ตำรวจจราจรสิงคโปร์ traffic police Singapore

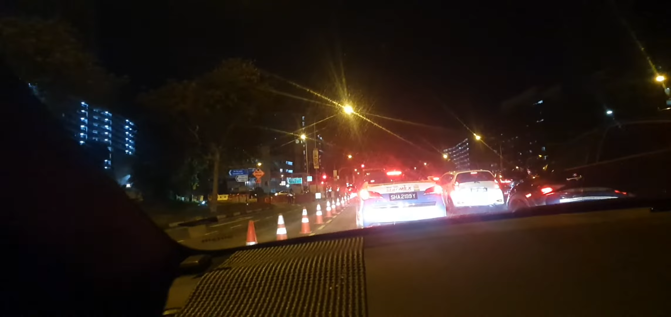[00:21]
police or auxiliary police how many motorbike one two three four five six seven eight nine yeah nine motorbike but time I saw like this